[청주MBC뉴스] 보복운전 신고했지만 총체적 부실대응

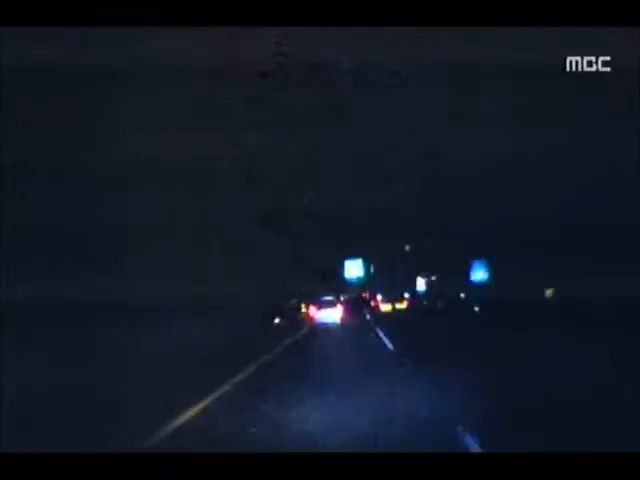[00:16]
상향등을 켰다는 이유로 고속도로 1차로에 차를 세우고 뒤차 운전자에게 위협을 가한 아찔한 보복운전.